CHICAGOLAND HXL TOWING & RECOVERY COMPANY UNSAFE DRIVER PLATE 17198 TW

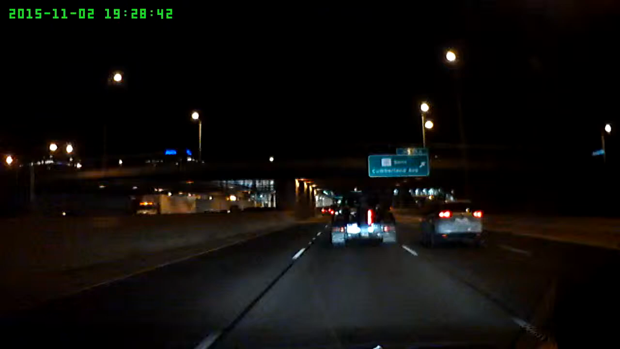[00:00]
there you excel how it goes. Okay. 4198 4117 198 17198